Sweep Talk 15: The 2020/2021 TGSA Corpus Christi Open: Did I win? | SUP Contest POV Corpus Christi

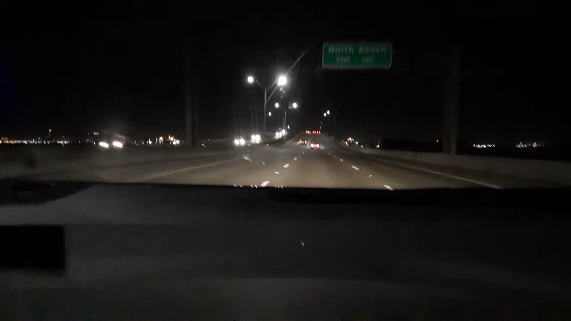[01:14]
181 bridge into Corpus Christi just after 10 o'clock I'd been on the road all day half the night I was tired I was hungry and all I could think of was burger and bed seriously that's all I did burger and bed I ate a burger I went to bed the last thing I wanted to do was film anything the last thing I wanted to do was unpack